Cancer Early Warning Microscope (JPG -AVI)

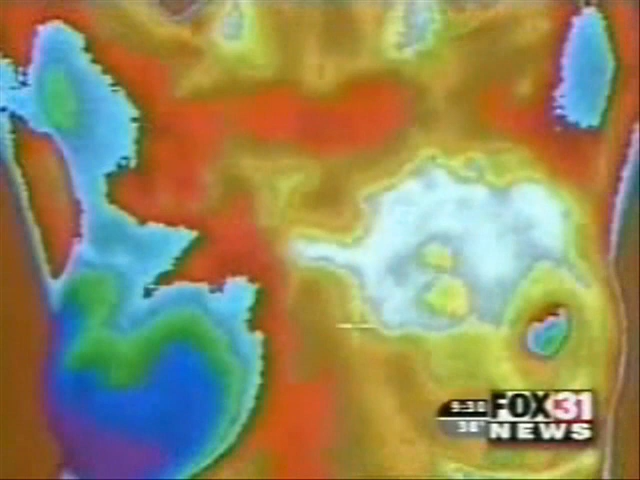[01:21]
an infrared reading of heat in breast tissue that can indicate signs of disease Medical
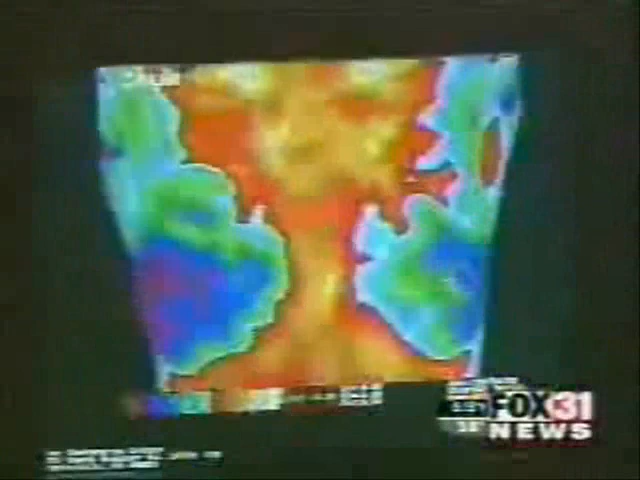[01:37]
heat is generated by cells that over the years can multiply by the billions and develop into deadly tumors
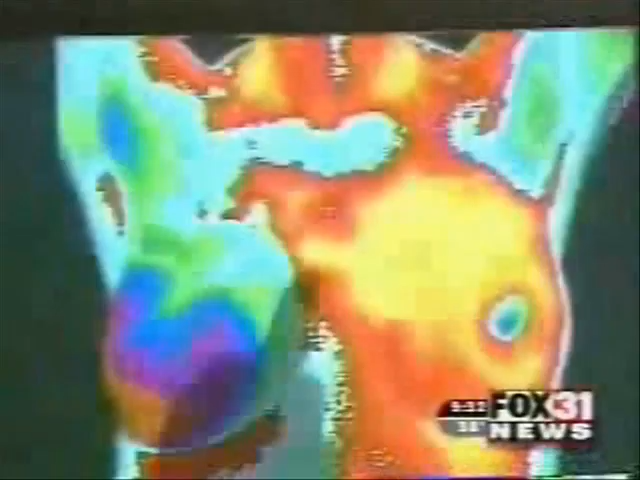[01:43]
This breast is much warmer than this breast By at least six degrees The breast that registers as bright red is cancerous The thermogram is taken with this high-tech camera It works using the same technology used by the US military for night vision